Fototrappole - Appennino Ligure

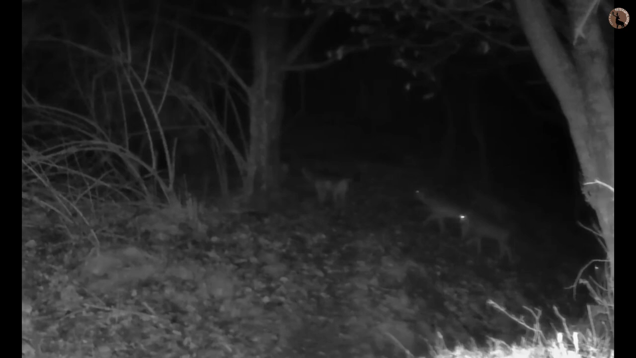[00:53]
in questo punto abbiamo due fototrappole che sono posizionate in modo abbastanza ravvicinato l'una dall'altra qui vediamo un branco numeroso di lupi che va verso la fototrappola di Gianfranco che si attiva si accende questa luce è visibile solo dalle fototrappole i lupi probabilmente si sono accorti della presenza della fototrappola per il rumore che ha fatto quando si è attivata per registrare il video
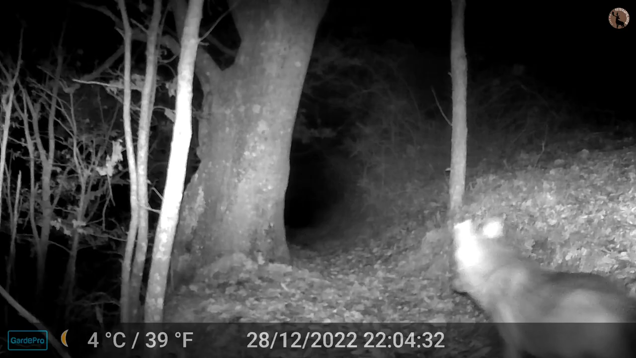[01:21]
qui invece vediamo quello che vede la fototrappola di Gianfranco quindi il primo lupo si accorge dalla presenza della fototrappola e la guarda come vedete i lupi sono sempre molto attenti a quello che succede intorno a loro qui passa un secondo esemplare un terzo un quarto passa la sopra probabilmente perché si è spaventato per la fototrappola e quindi ha fatto il giro più largo ecco